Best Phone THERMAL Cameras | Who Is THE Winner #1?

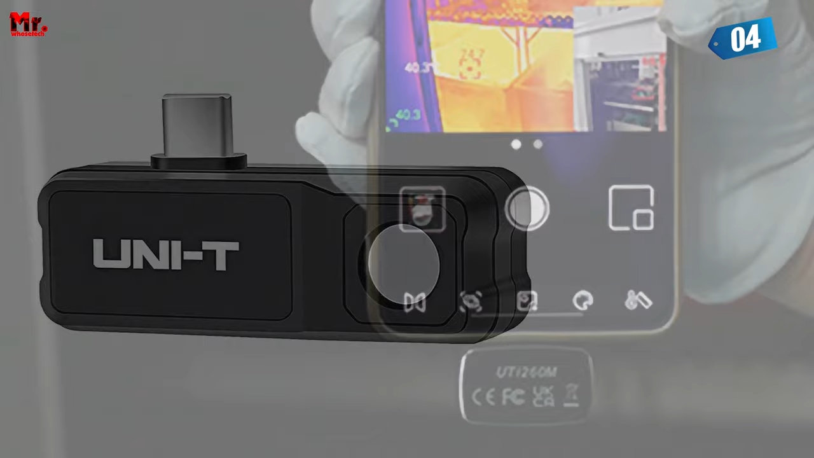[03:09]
Plus, you can easily switch between Celsius and Fahrenheit.
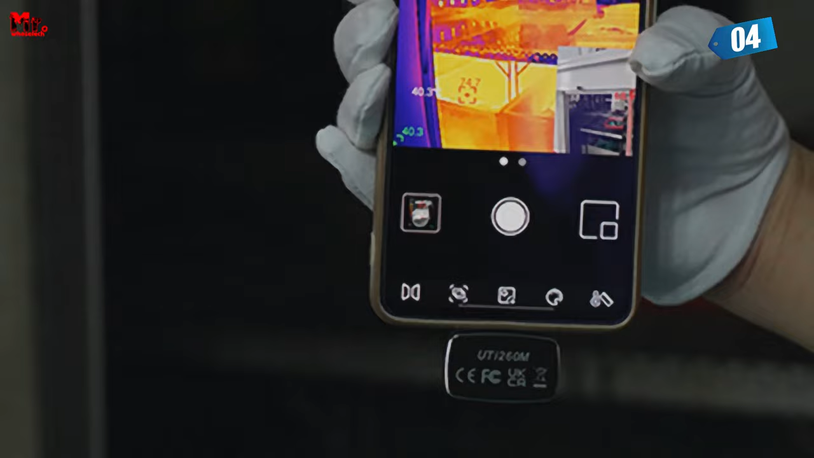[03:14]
It's perfect for contractors, builders, engineers, and even DIY homeowners. But that's not all. Check this out. The UDI 120M offers not one, not two, but seven different color palettes.
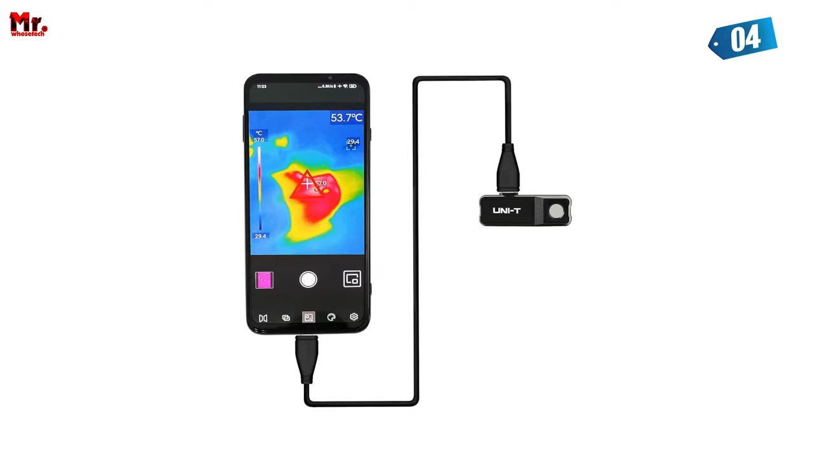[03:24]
On screen: spot 53.7°C, scale bottom 29.4°C
Whether you prefer iron-red, rainbow,
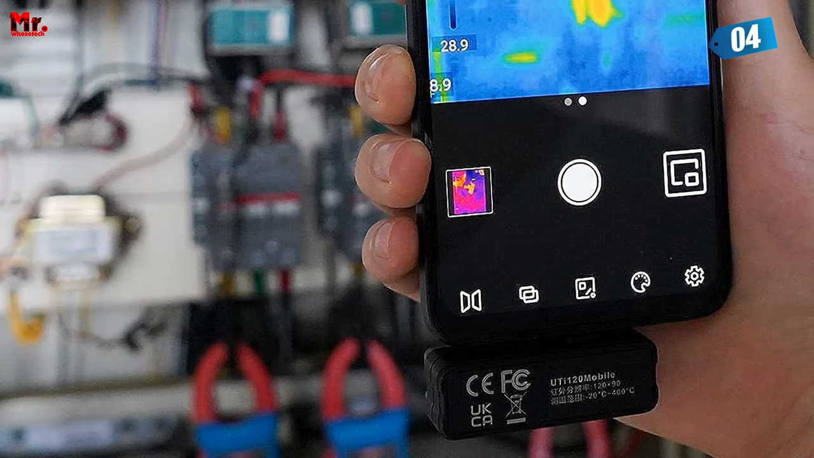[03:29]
grayscale, red-hot, black-white, lava, or high-contrast rainbow. Now, let's talk accuracy.
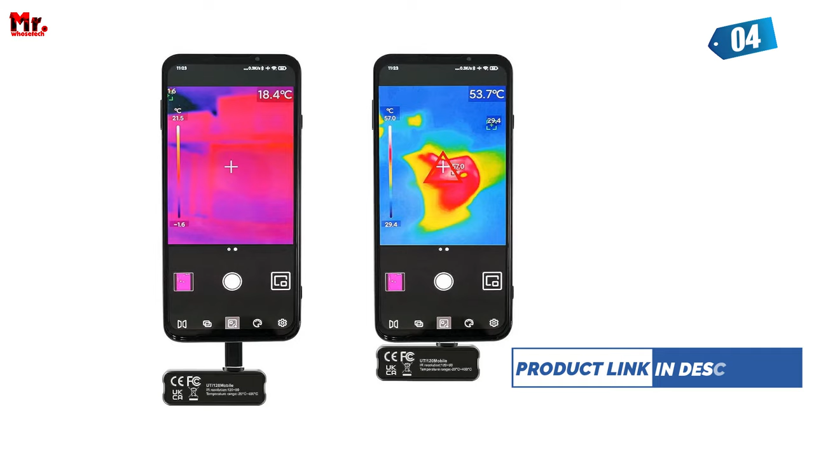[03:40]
The UDI 120M boasts an impressive accuracy of 2-2%. And when it comes to connectivity, it's got you covered, too. It's compatible with both Android USB-C and
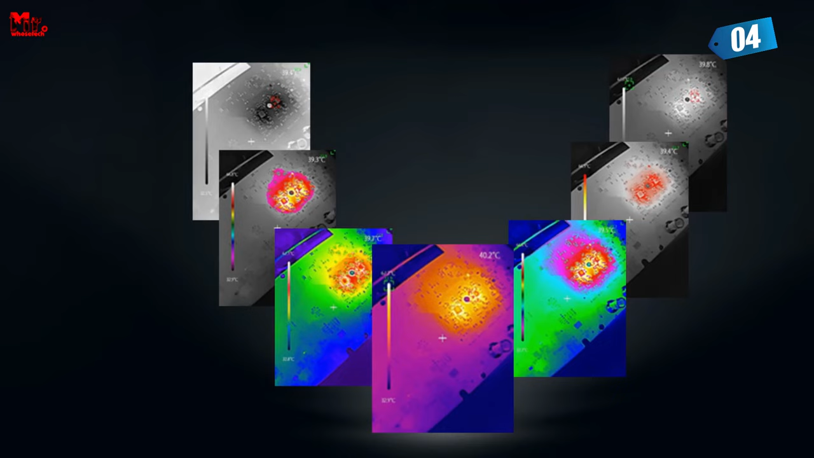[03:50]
micro-USB with an extension cable for multiple scenarios. Wondering how you can use this incredible gadget? Well, it's indispensable for inspecting switchboards,
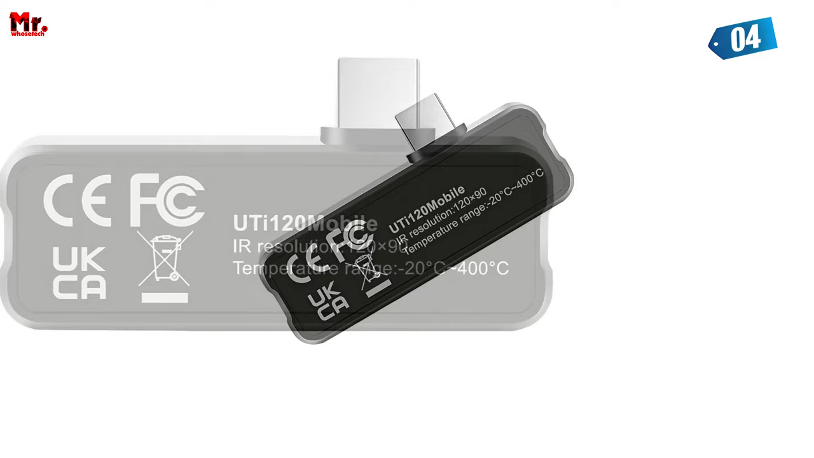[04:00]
troubleshooting HVAC problems, home improvement projects, and investigating heat source hidden dangers inside and outside your house. But wait, there's more.
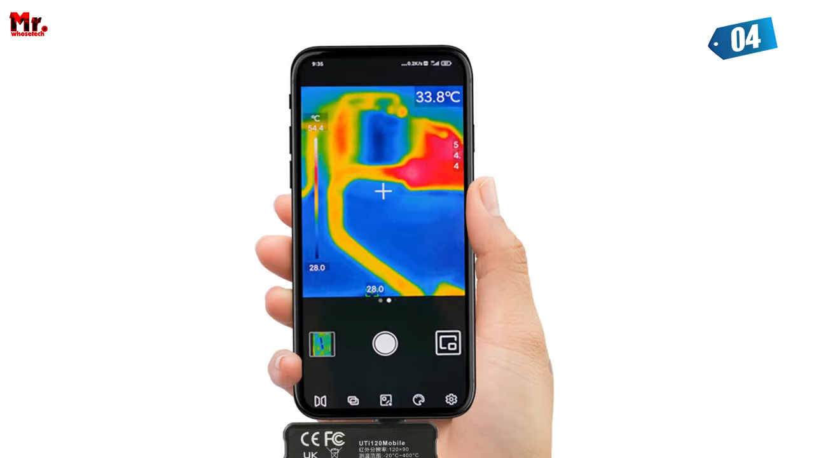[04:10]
On screen: spot 33.8°C, scale top 54.4°C, scale bottom 28.0°C
The UDI 120M is thumb-sized, measuring just 2.4 inches by 1.4 inches by 1.2 inches and weighing a mere 0.88 ounces.
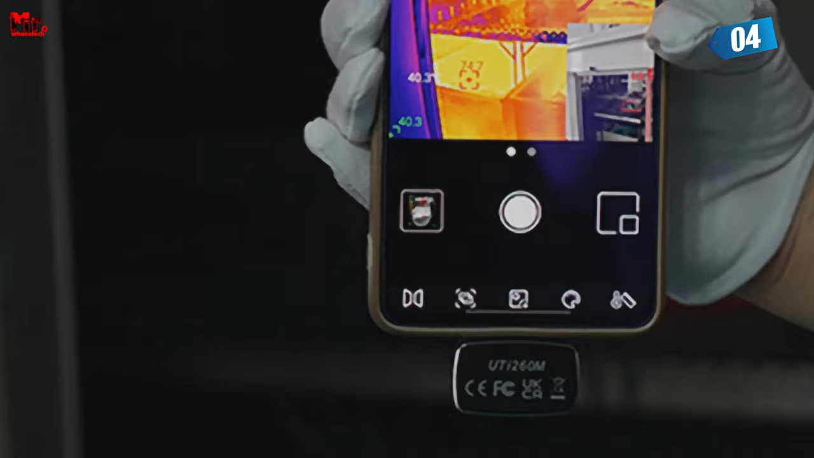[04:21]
It's so small and lightweight that you can take it anywhere.
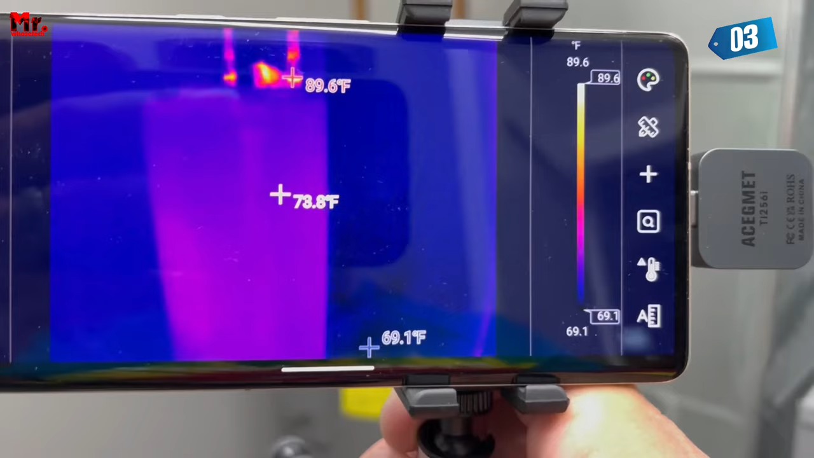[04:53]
On screen: spot 73.8°F, max 89.6°F, min 69.1°F, scale top 89.6°F, scale bottom 69.1°F
you get a professional-grade infrared resolution of 256x192 pixels.
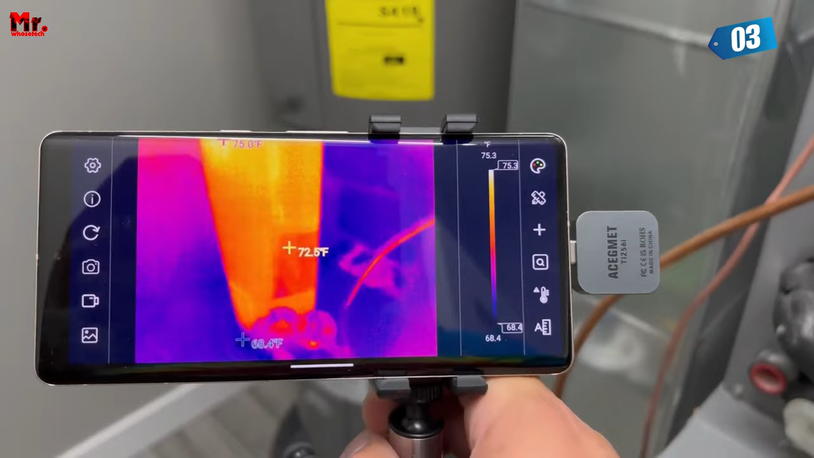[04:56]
That's right, folks. This means precise diagnostics and efficient problem-solving like never before.
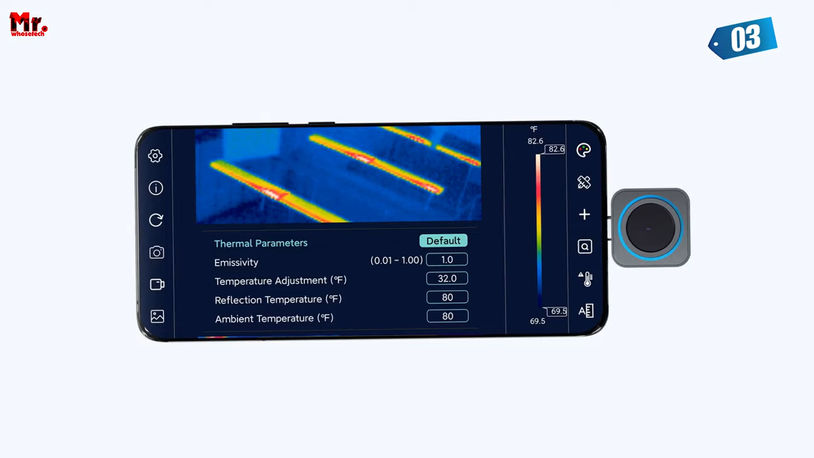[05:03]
And the thermal sensitivity?
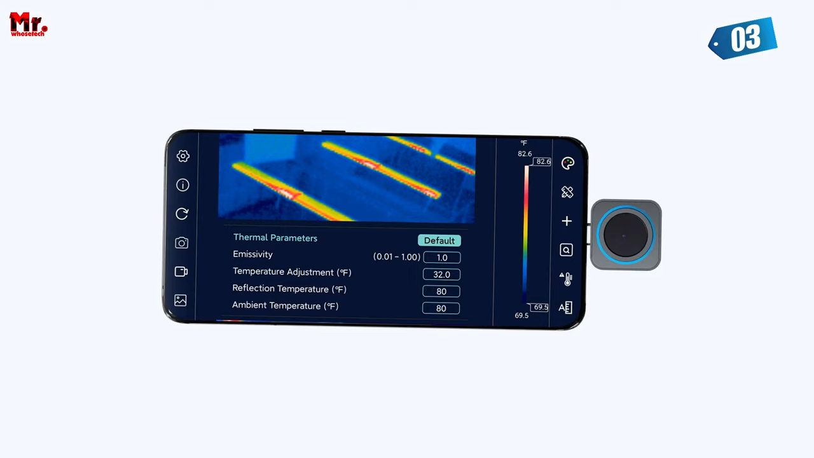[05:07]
On screen: scale top 82.6°F, scale bottom 69.5°F
A jaw-dropping less than 0.5C. That's less than 50 million. But wait, there's more. Check out this sleek, compact design.
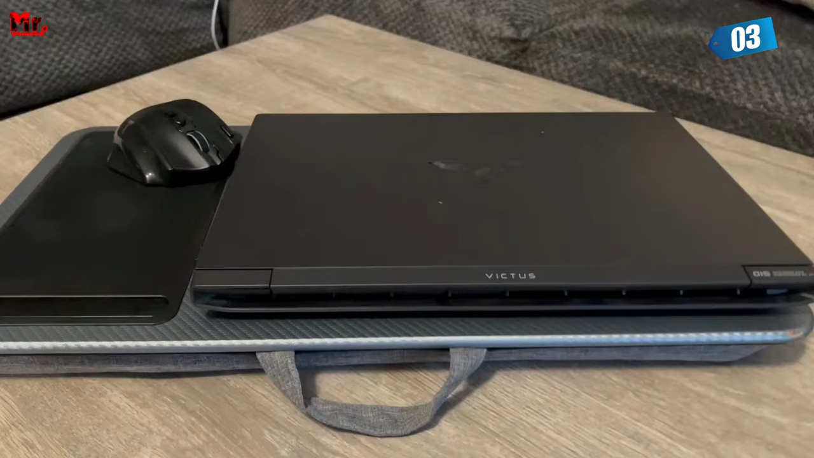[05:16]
It's mini-size for effortless portability.
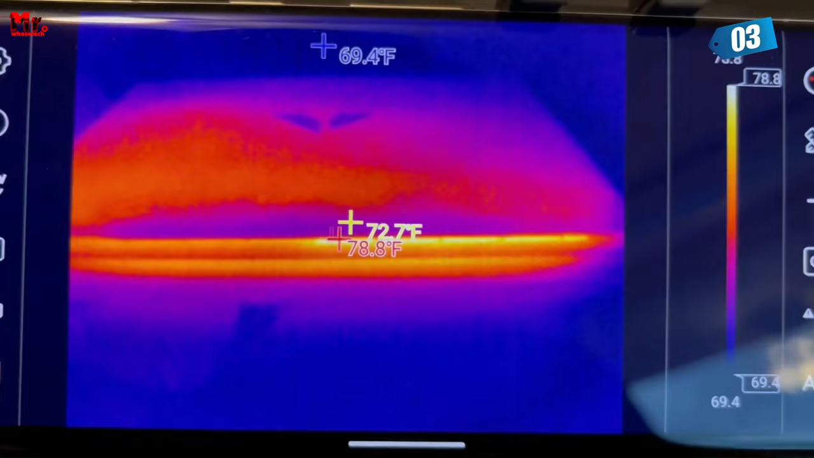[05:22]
On screen: max 78.8°F, min 69.4°F
Made from a lightweight magnesium-aluminum alloy, this thermal imager is as durable as it gets. You can rely on it for all your thermal imaging needs. Now, let's talk about versatility.